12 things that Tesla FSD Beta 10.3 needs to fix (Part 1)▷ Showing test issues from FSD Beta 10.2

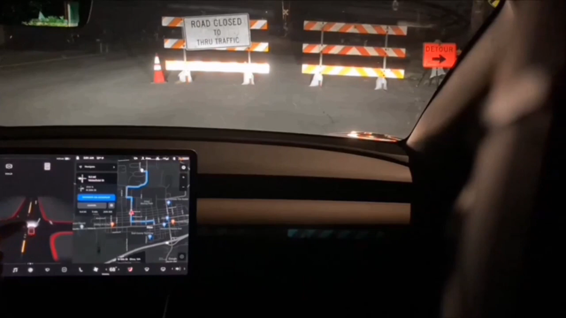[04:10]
So, now it's seeing something there. It sees the cones, but it doesn't see the actual barriers.